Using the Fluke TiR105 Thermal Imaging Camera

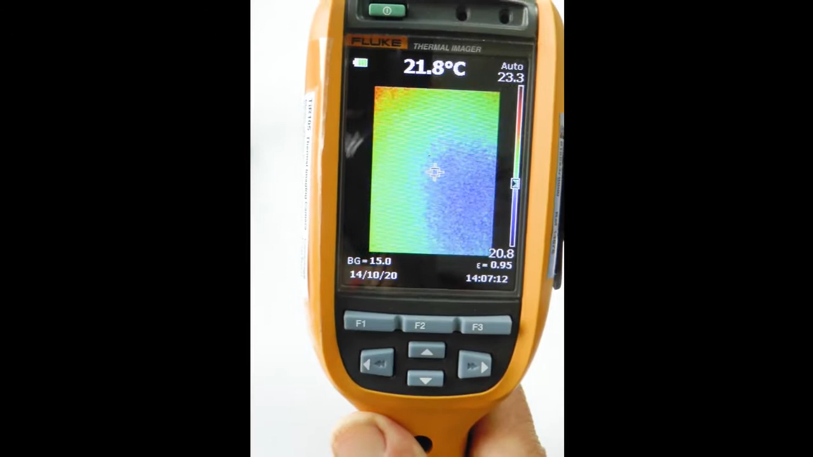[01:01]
On screen: spot 21.8°C
the thermal image but it's just noise because first of all we have to open the lens cap.
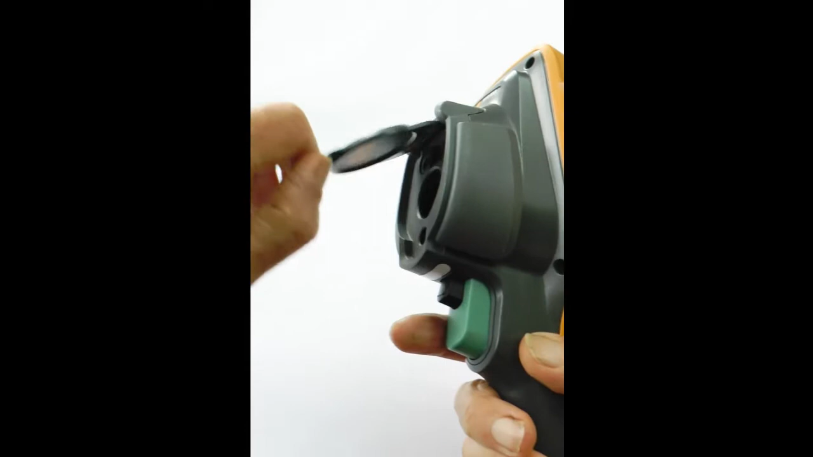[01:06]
This is the visible camera,
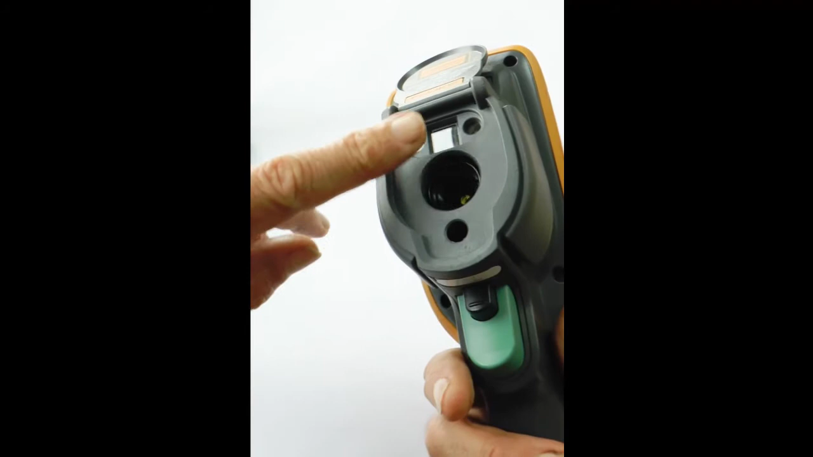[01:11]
this is the infrared thermal imaging camera and now you'll
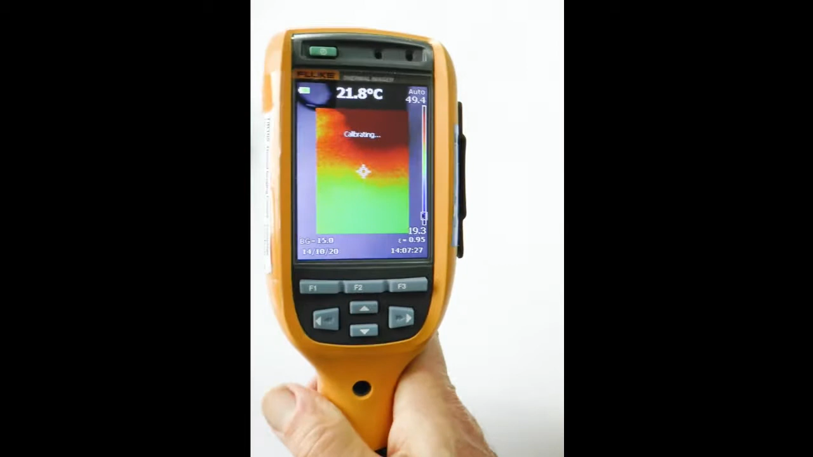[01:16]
On screen: spot 21.8°C
see in a minute that here is my cup of tea.
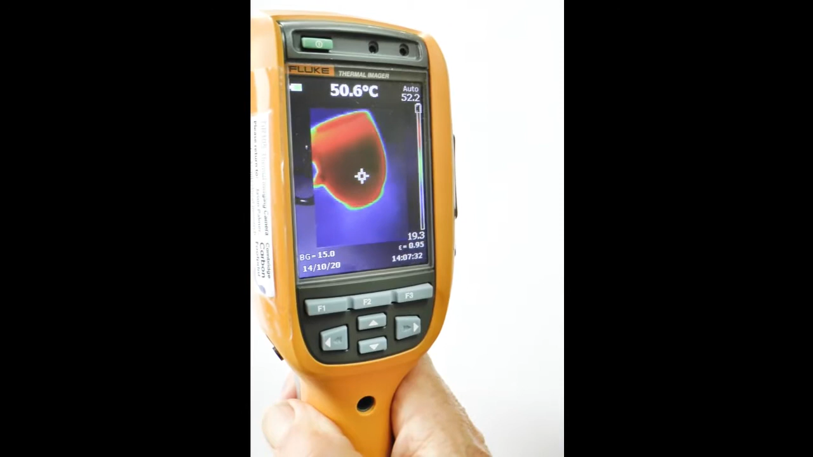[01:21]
On screen: spot 50.6°C
Before you take pictures let's do these checks.
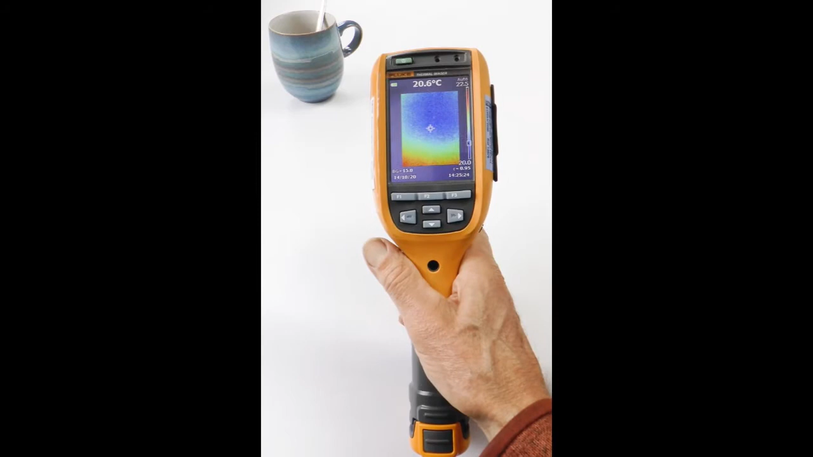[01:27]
On screen: spot 20.6°C
First of all check the battery indicator in this top corner and
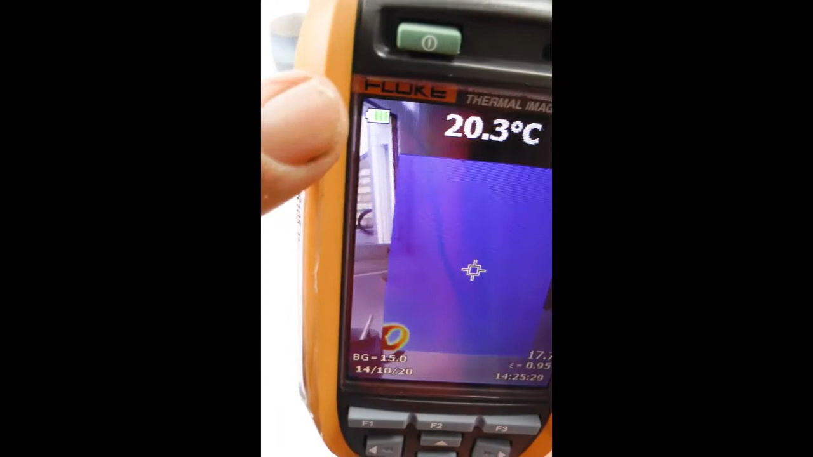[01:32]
On screen: spot 20.3°C
as you can see at the moment this has three bars out of four so that's in pretty good state.
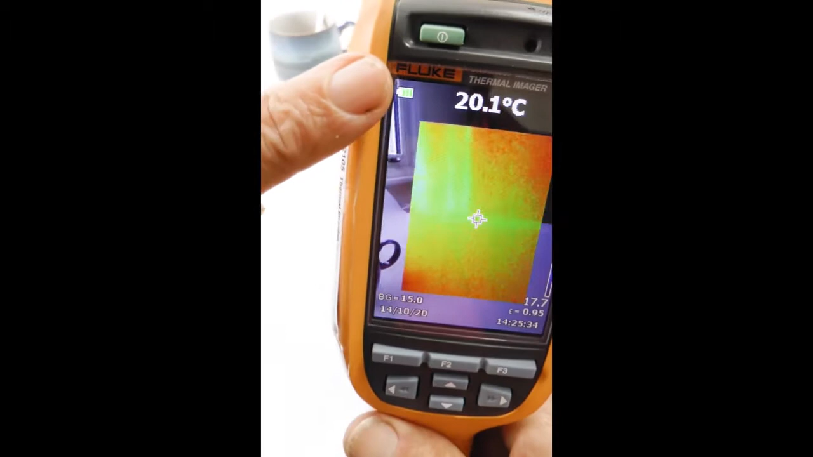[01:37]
On screen: spot 20.1°C
If you need to plug in the battery charger it goes in this socket.
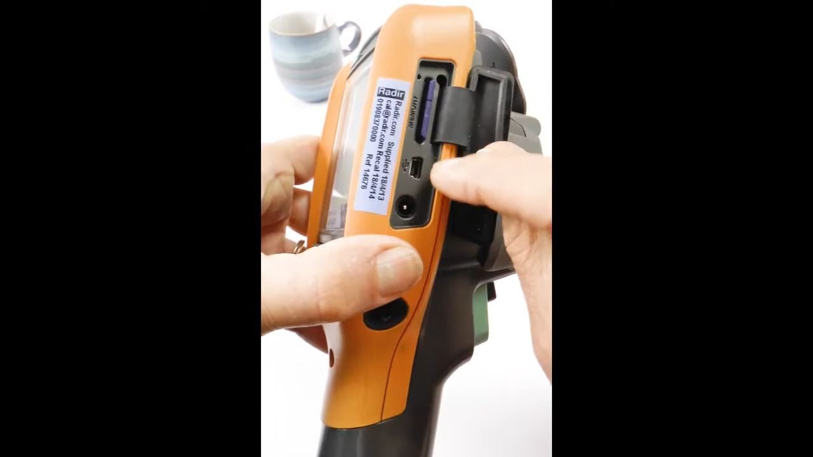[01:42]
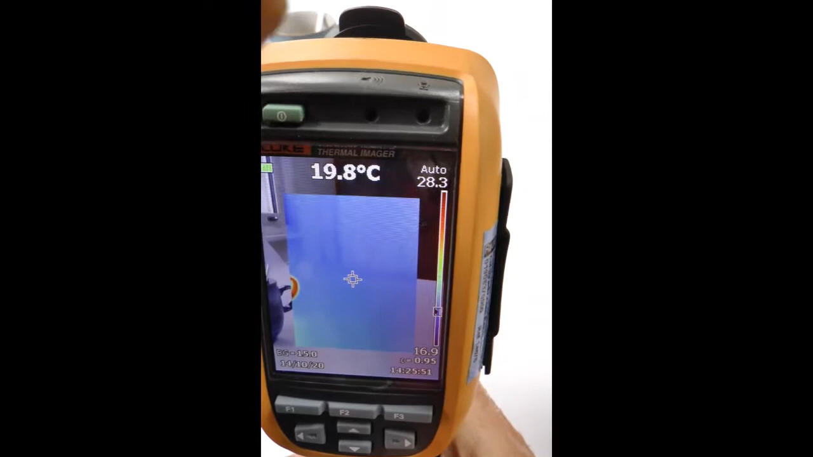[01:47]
On screen: spot 19.8°C
Then in the top right of the screen here it's showing that the camera is in auto so leave it in that state.
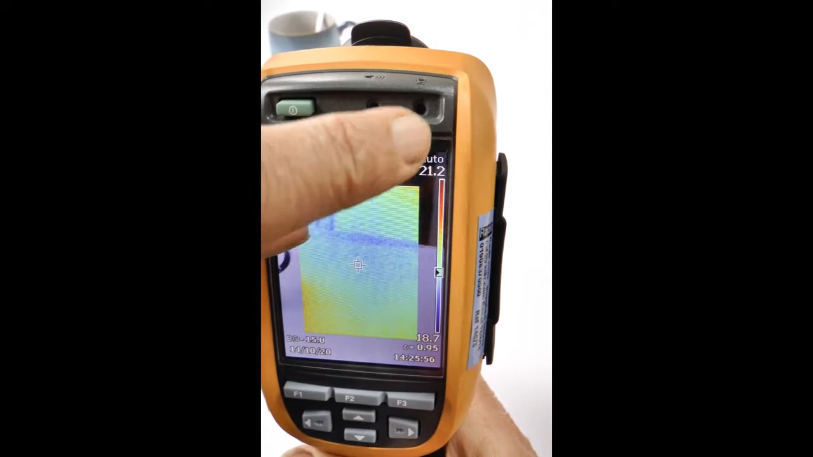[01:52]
If you need to change it when you hold
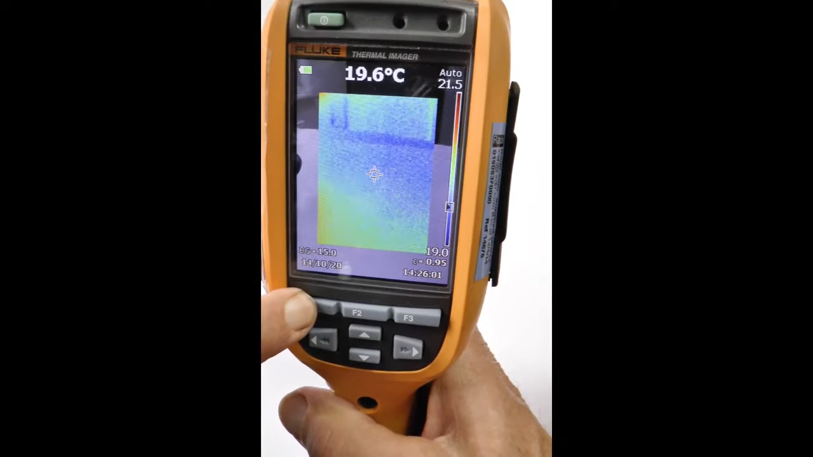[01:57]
On screen: spot 19.6°C
F1 this left-hand key for more than half a second.
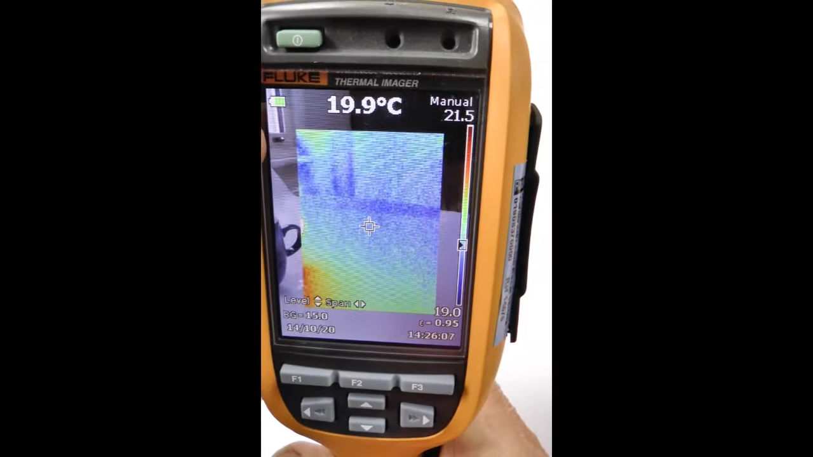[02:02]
On screen: spot 19.9°C
It changes to manual. I don't recommend that.
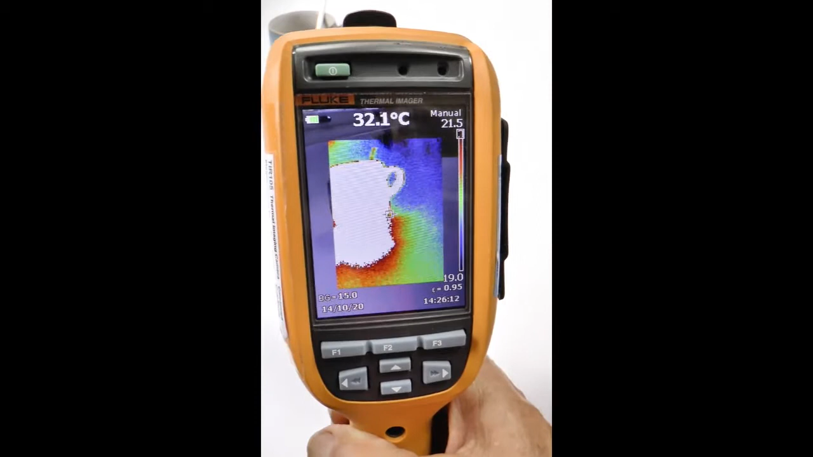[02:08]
On screen: spot 32.1°C
Here's my cup of tea doing odd things in manual. That's more of an expert mode.
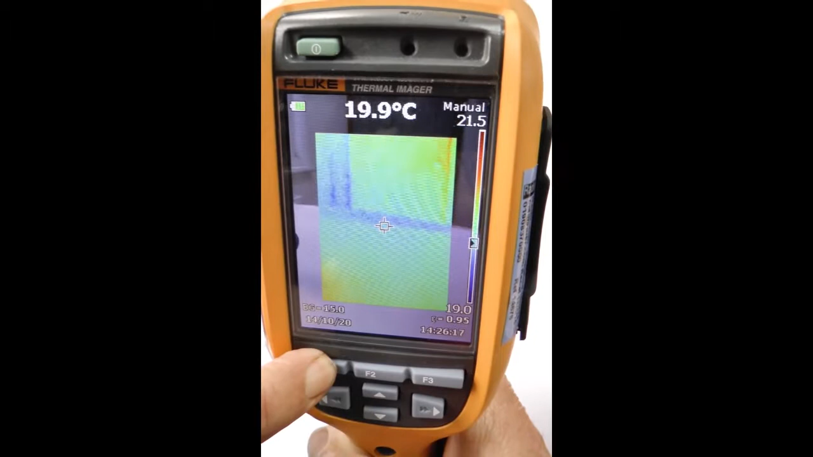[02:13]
On screen: spot 19.9°C
Hold F1 until it's in auto. Now the cup of tea adjusts itself.
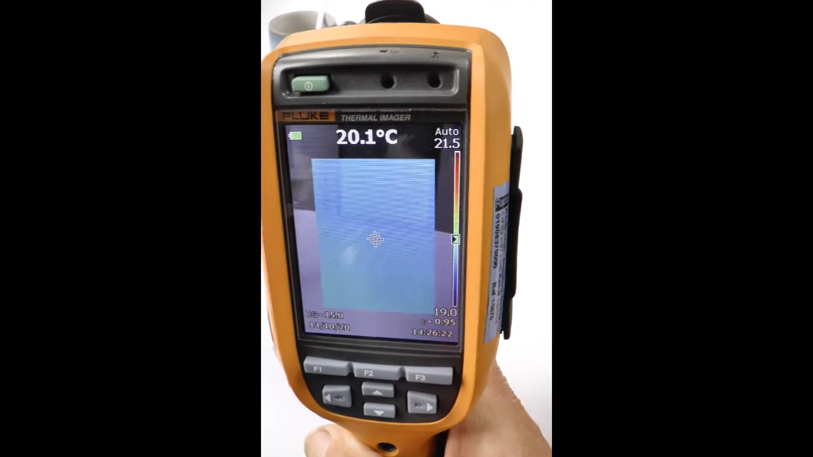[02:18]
On screen: spot 20.1°C
So before we start we need to use the
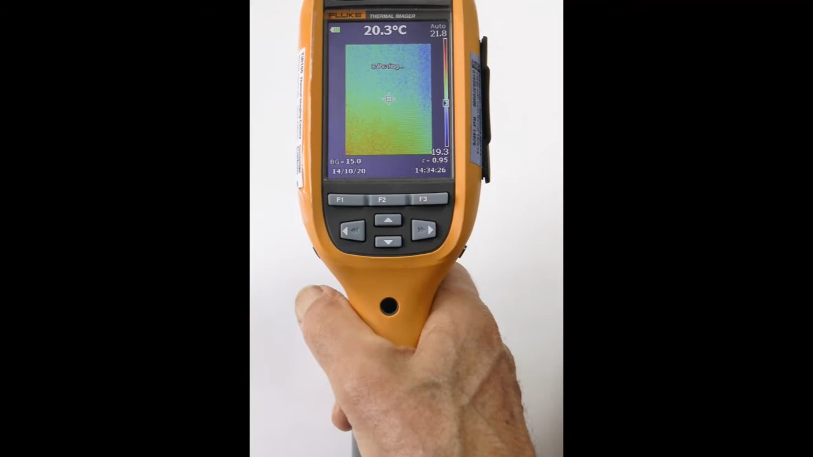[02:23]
On screen: spot 20.3°C
menus to check the file format of the saved images. So we call up the menus,
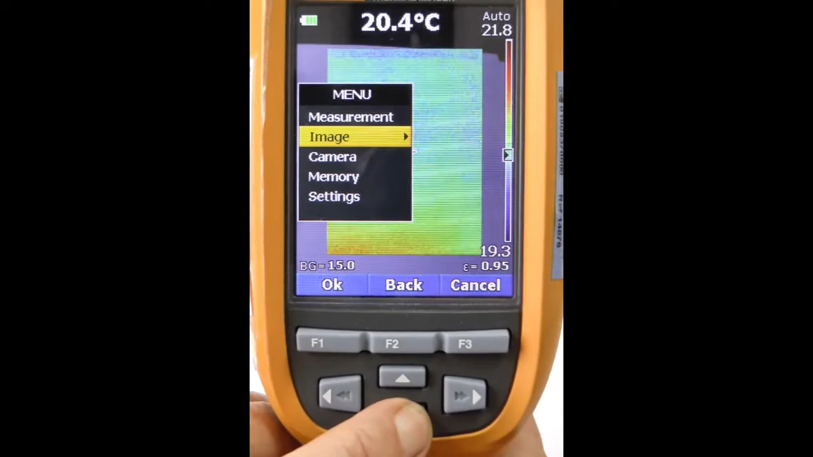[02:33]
On screen: spot 20.4°C
go to settings down the bottom and I go to the right and I'm
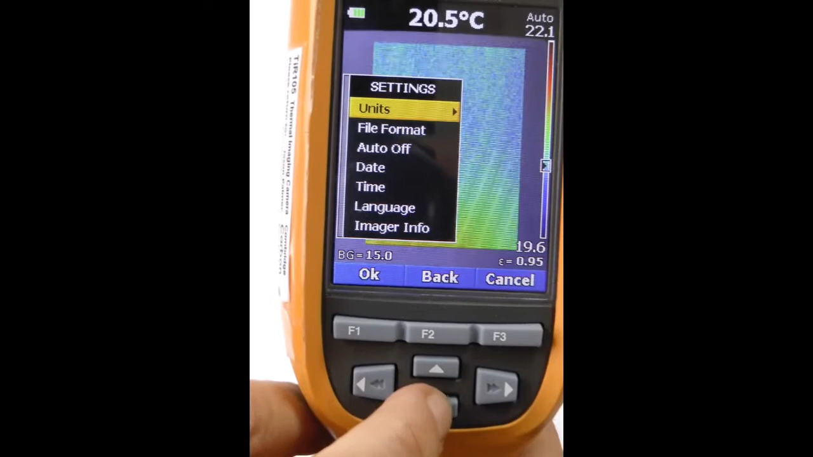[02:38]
On screen: spot 20.5°C
going to check file format there to the right and you'll see these choices.
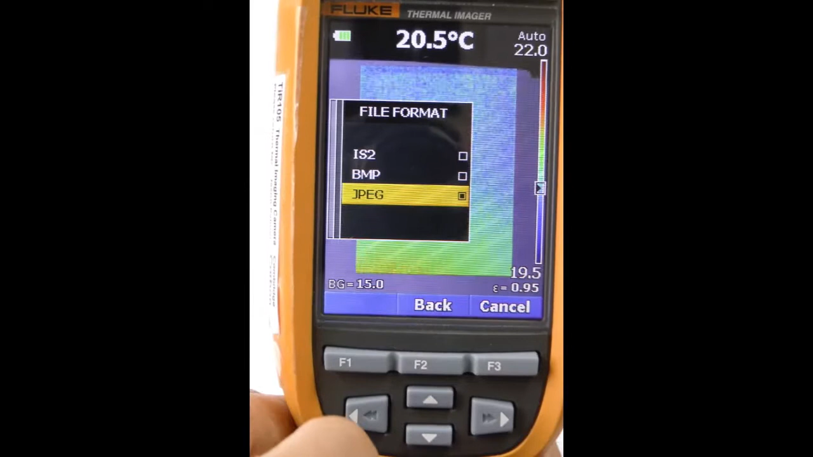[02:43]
On screen: spot 20.5°C
At the moment it's on JPEG which is good, the normal imaging format.